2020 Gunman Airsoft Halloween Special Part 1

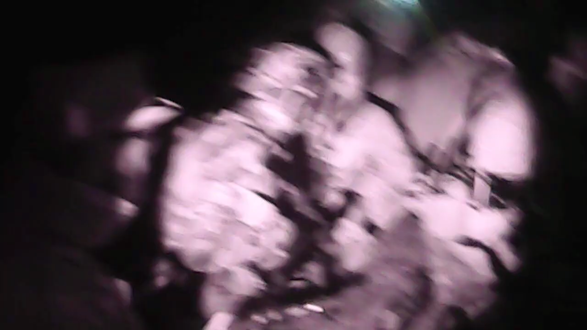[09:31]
We're just about in range of the tire fort objective, and we open up on anything that moves.
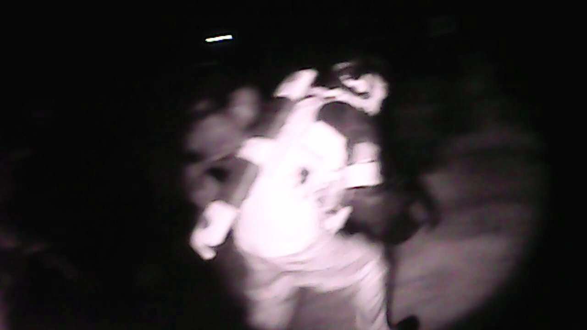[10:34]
A few of us break right and spread out along the wall. The enemy tries to hold us off, and I get taken out.
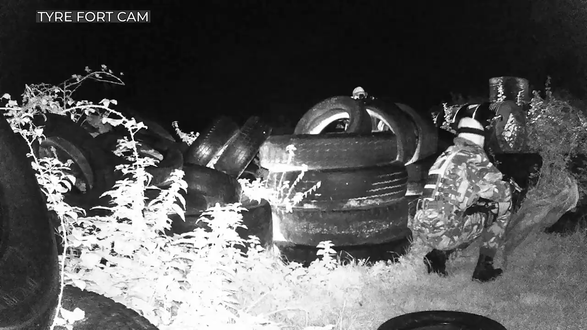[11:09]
My team does a marvellous push into the tire fort, takes down the enemy flag, and raises our very own team flag just in time for the end of the game.